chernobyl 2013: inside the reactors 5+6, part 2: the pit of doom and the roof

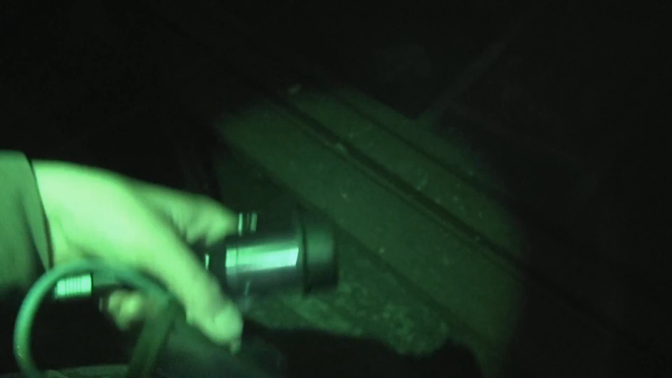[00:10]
where the fuel would have been loaded into them. Dirty place.
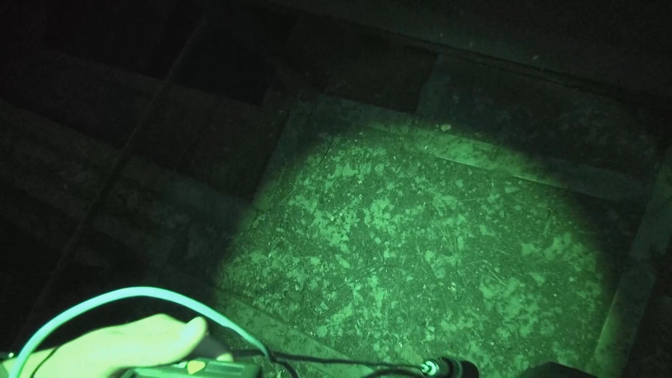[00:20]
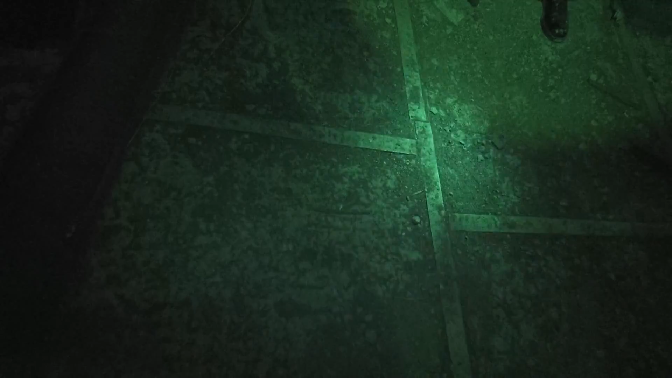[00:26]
Really dirty here. What? The floor and everything is really dirty.
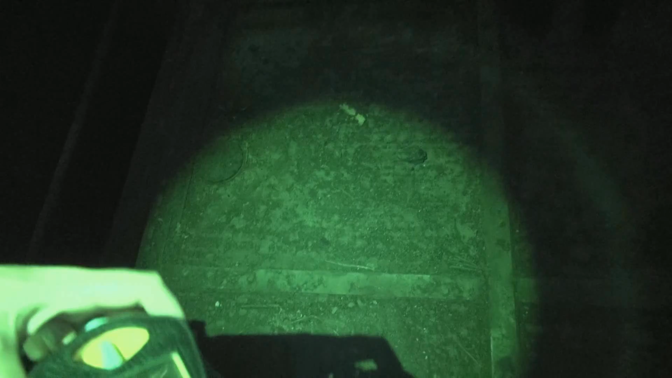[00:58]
Very damn dirty. 2 to 3 microsievert power. That's what I measured while I was here.
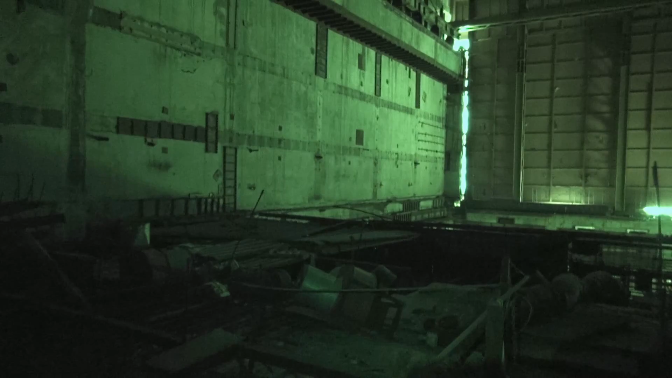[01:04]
You just ruined the video. Right, this is the pit of doom.
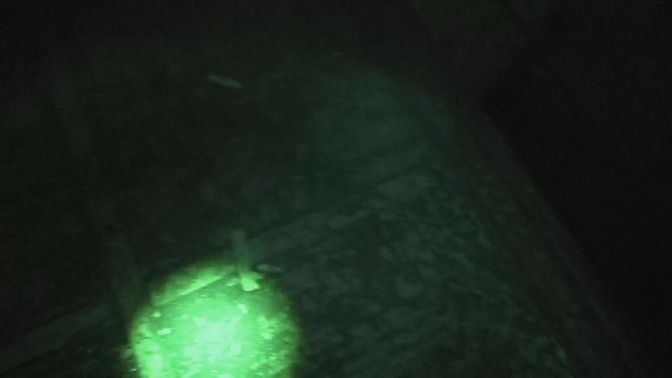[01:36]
We're gonna prove this by using a rock and throwing it in. That one looks suitable.
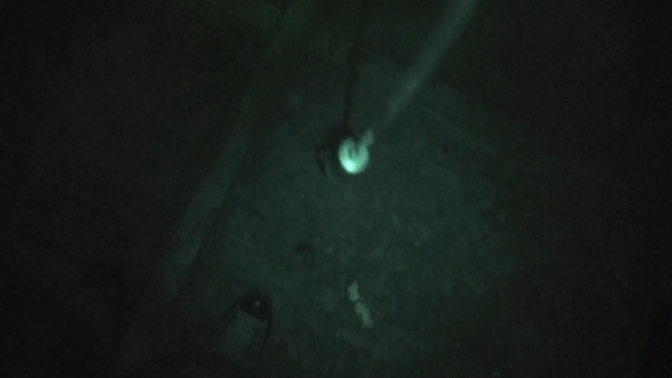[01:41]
Picking it up and throwing it in. We're going to go. Can I believe this? The pit of doom? Holy shit. Oh, fuck, is that deep. Probably.
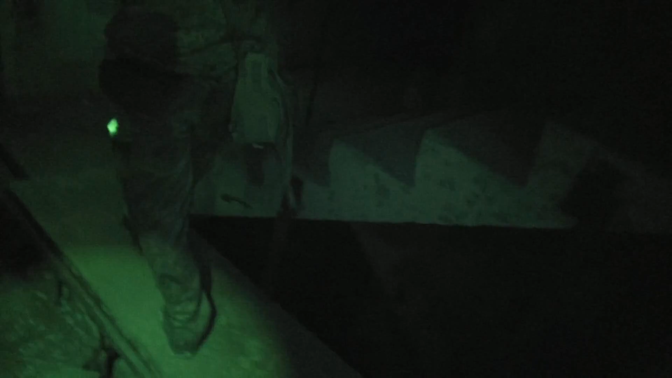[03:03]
Have to overcome a few obstacles in order to do so, as usual.
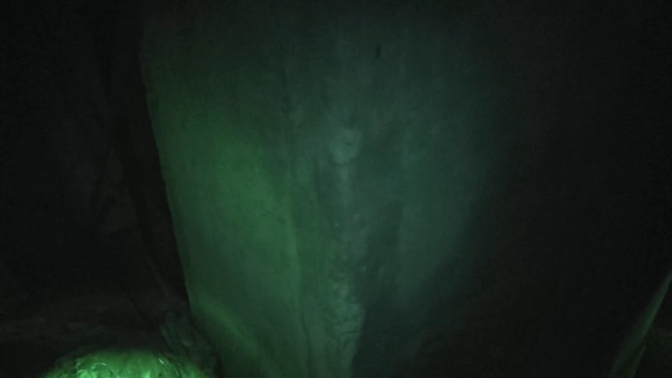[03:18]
And finally, we're making our way up to the top from another staircase, as you can see.